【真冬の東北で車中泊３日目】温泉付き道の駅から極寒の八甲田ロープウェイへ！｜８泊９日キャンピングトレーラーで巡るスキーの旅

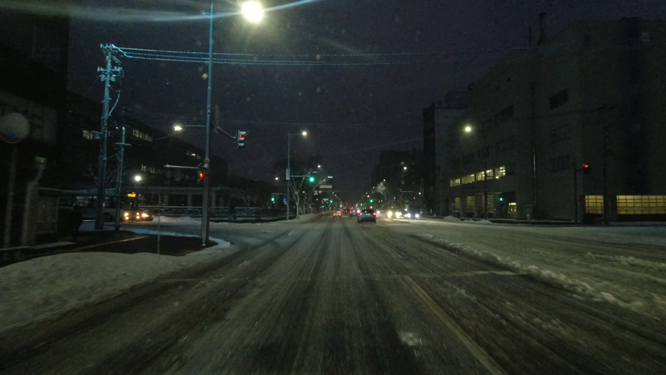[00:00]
さあ、青森市街に入ってまいりました大都会です。
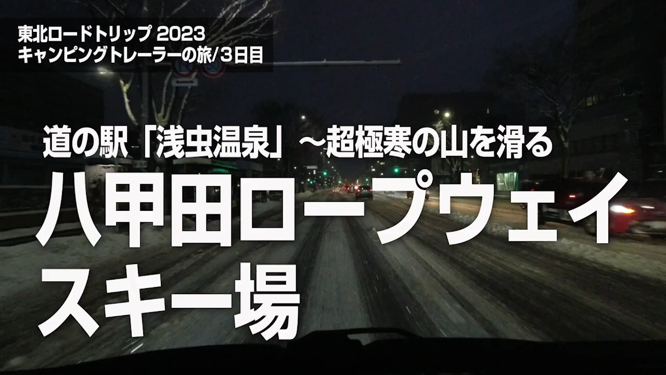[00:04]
雪国の大都会をトレーラーを引いて走っております。
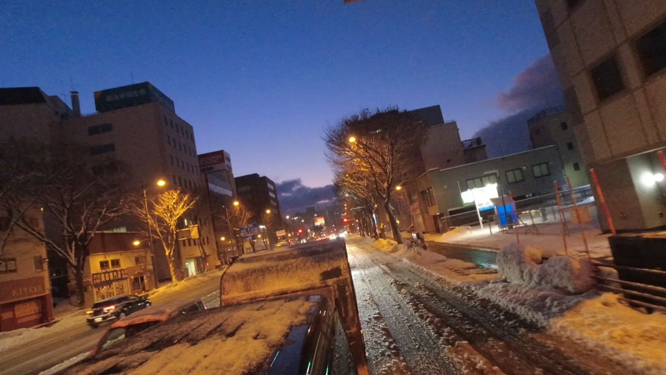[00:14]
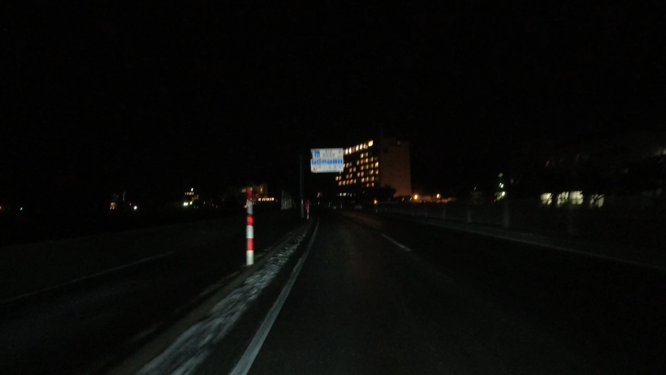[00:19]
来たぞー、道の駅朝蒸し温泉。 え、これがそう、道の駅 でしょ。